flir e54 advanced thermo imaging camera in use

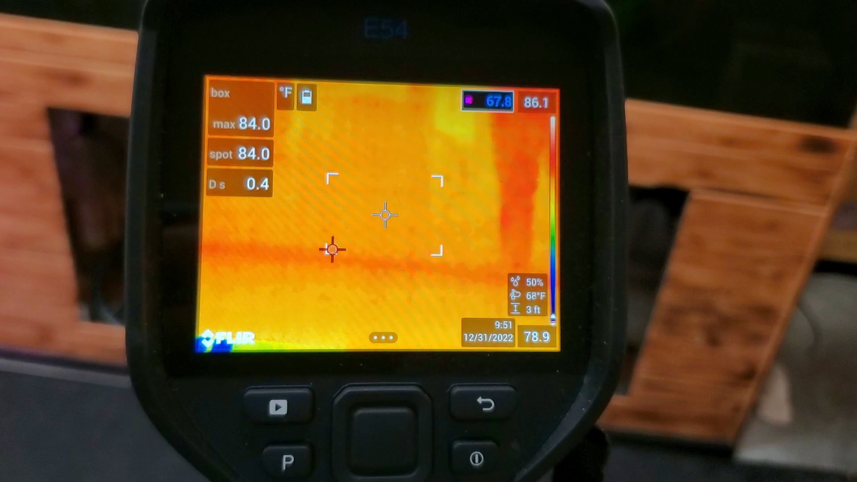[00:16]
On screen: spot 84.0°F, max 84.0°F
it turned on by itself and basically some
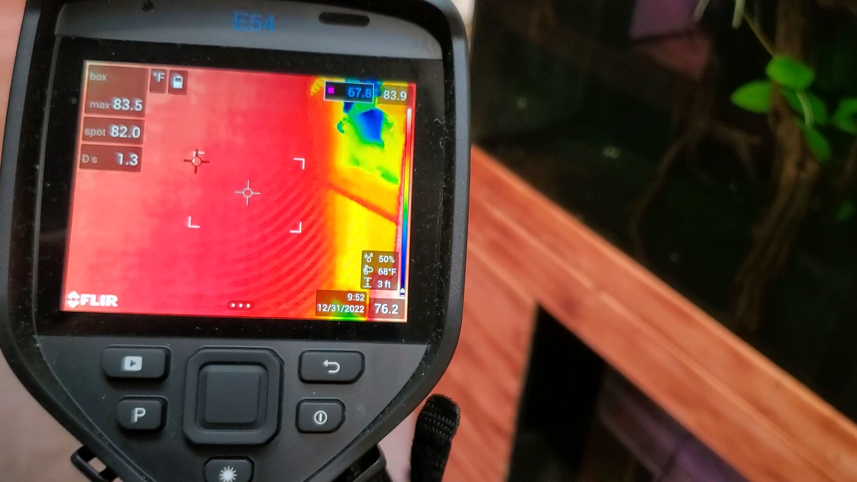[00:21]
On screen: spot 82.0°F, max 83.5°F
of the floor is wet and I'm checking if any of the walls are wet behind.
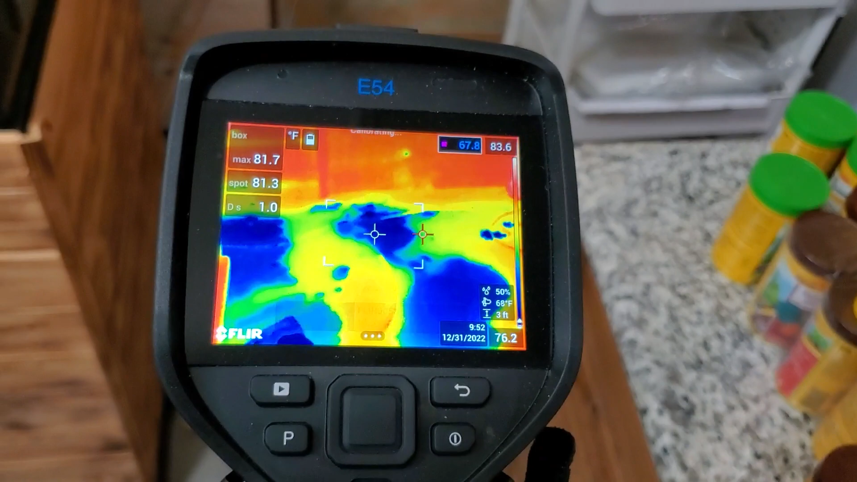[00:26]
On screen: spot 81.3°F, max 81.7°F, scale top 83.6°F
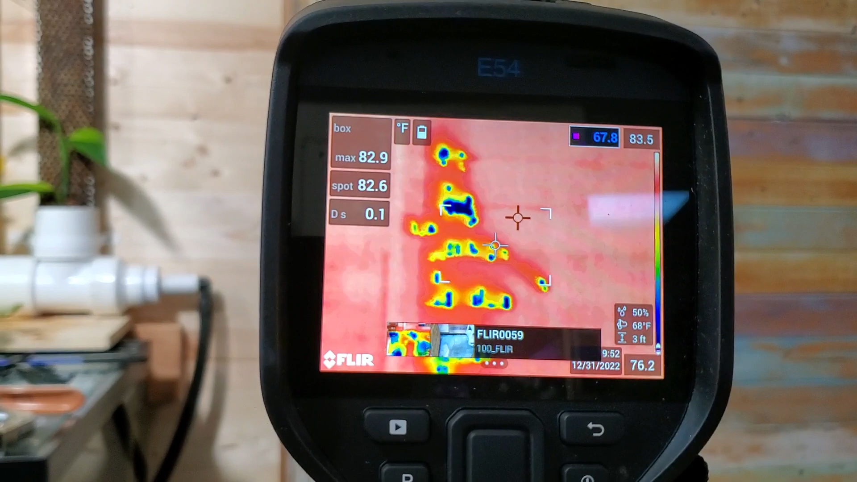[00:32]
On screen: spot 82.6°F, max 82.9°F, scale top 83.5°F
Those are little droplets from when I fixed the coupler
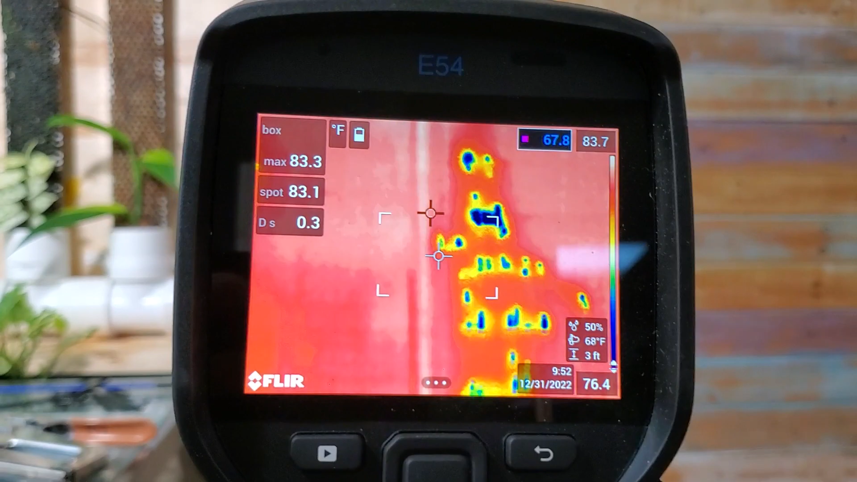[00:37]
On screen: spot 83.1°F, max 83.3°F, scale top 83.7°F, scale bottom 76.4°F
and the tees and same thing over here see the little drops they're in the dark dark blue.
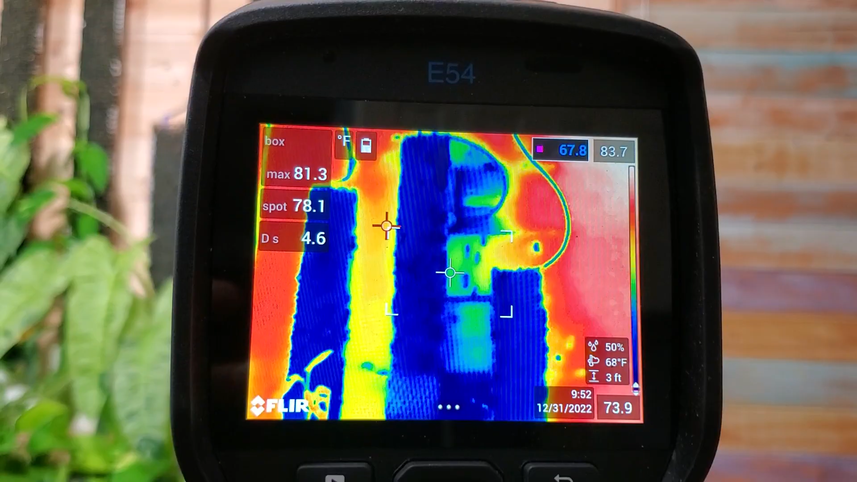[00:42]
On screen: spot 78.1°F, max 81.3°F
Blue ones are the moss poles,
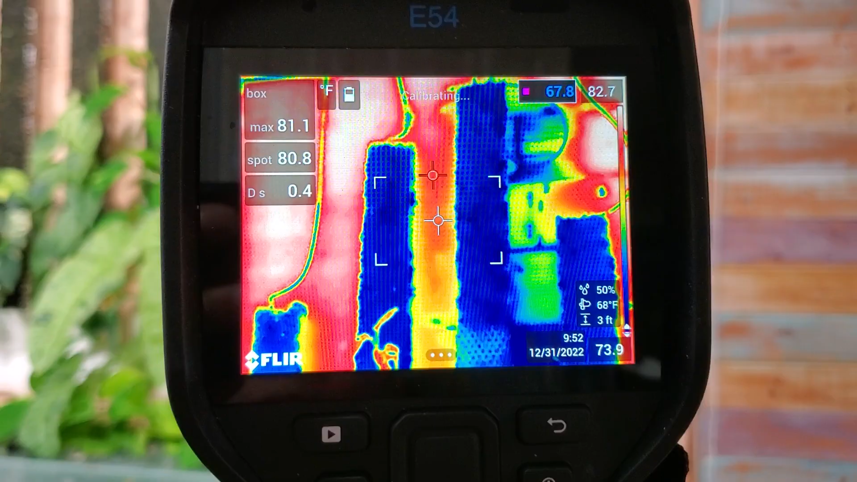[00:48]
On screen: spot 80.8°F, max 81.1°F
they're blue because they're they're wet, they're cooler.
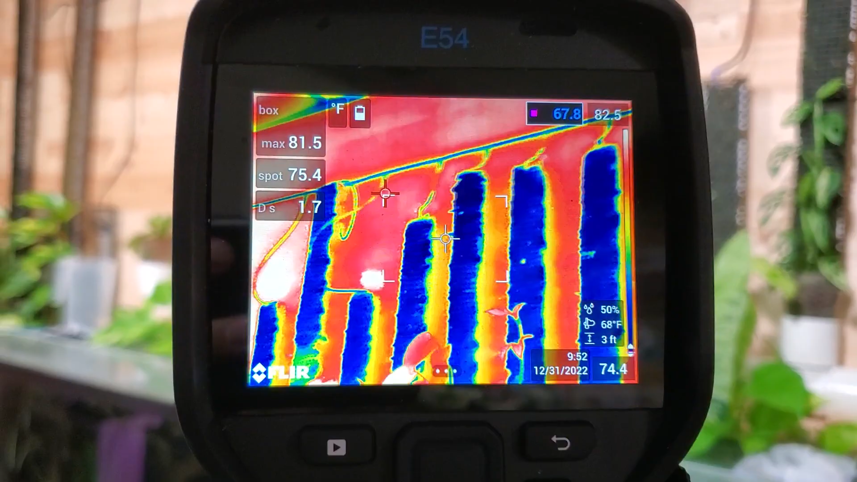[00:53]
On screen: spot 75.4°F, max 81.5°F
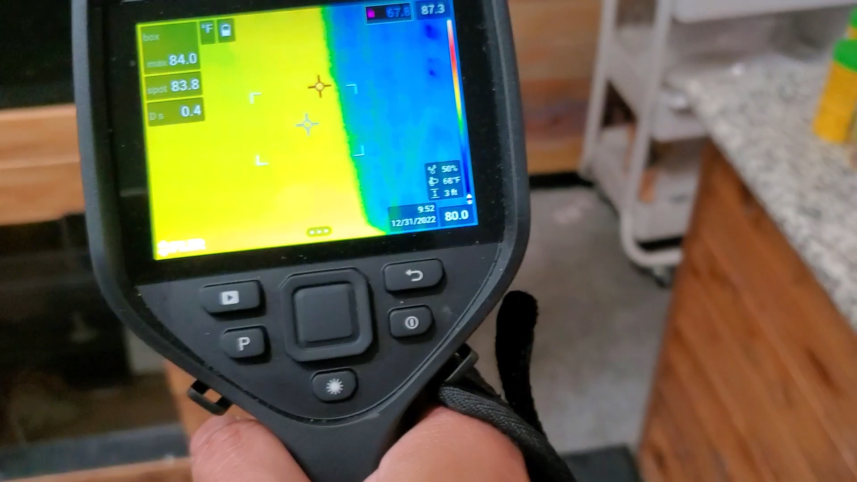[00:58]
On screen: spot 83.8°F, max 84.0°F
Fish tank is warm and basically this is what we see and that is just basically on the floor.
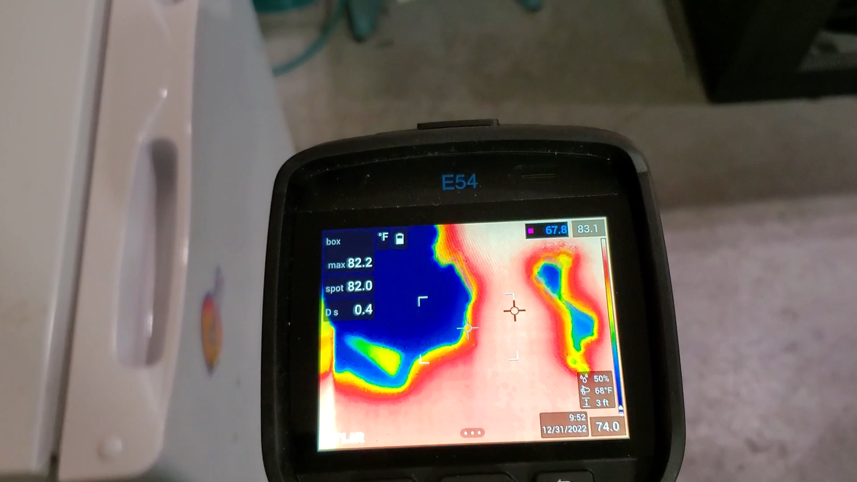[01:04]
On screen: spot 82.0°F, max 82.2°F
Got a little puddle right here drying it up with the fan and
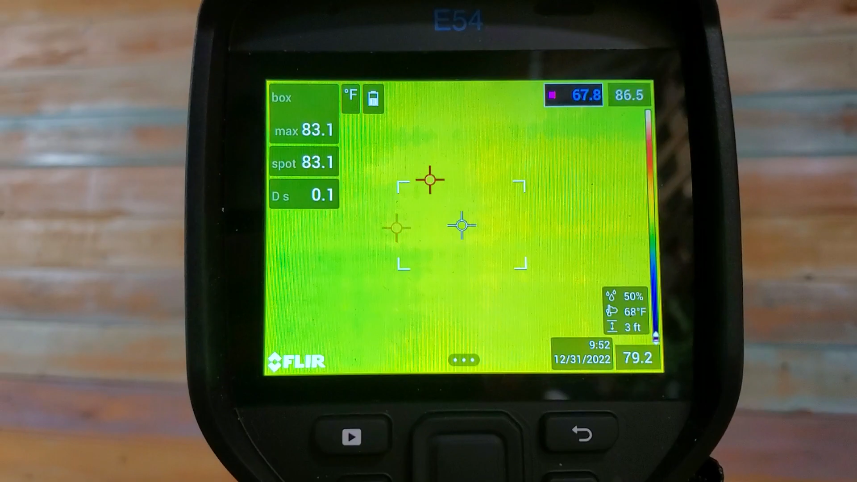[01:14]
On screen: spot 83.1°F, max 83.1°F, scale top 86.5°F
it's a good thing that the wall is dry.
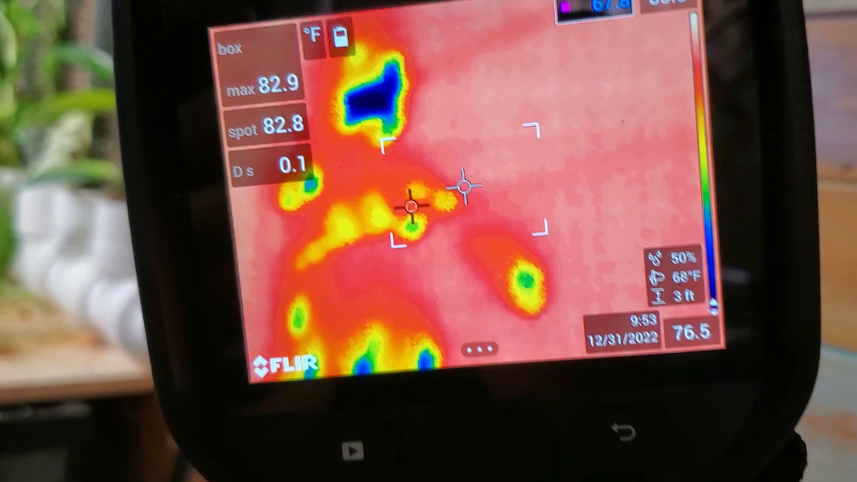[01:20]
On screen: spot 82.8°F, max 82.9°F
The skin is a little bit wet, those are those same droplets right there.